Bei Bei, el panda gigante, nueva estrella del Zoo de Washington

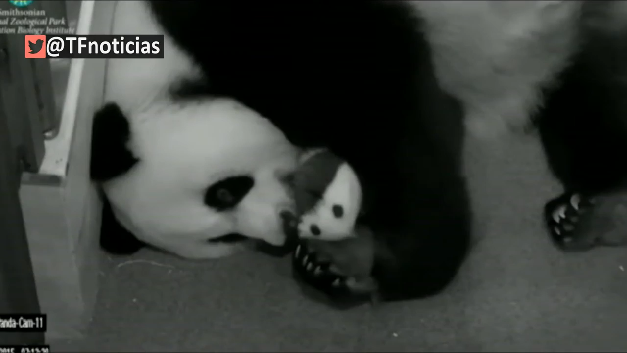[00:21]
una cámara conectada a internet que permitía verlo desde su nacimiento.